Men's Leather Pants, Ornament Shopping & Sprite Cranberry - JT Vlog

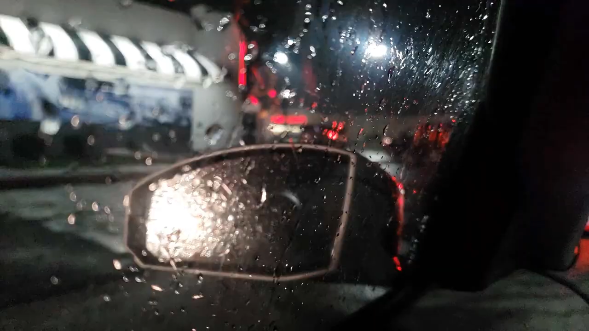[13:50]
there's a little bit of a line here at steak and shake
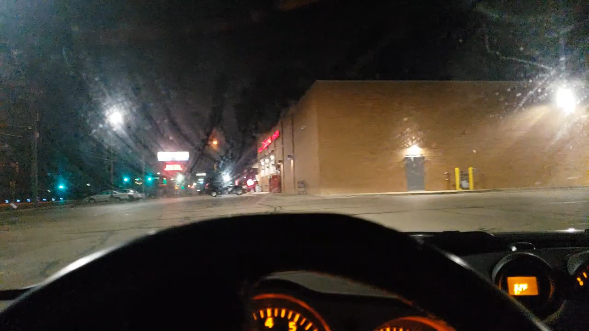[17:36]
america I keep meaning to clean my window my windshield here because it looks
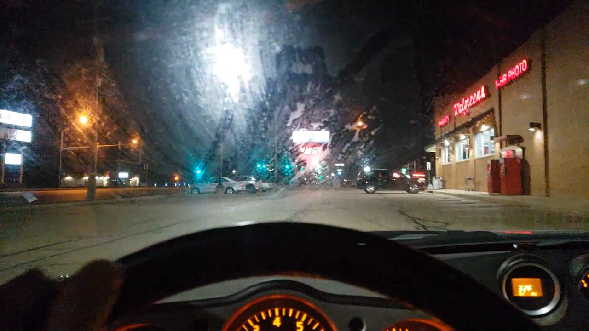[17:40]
like a dragon blue snot all over it or something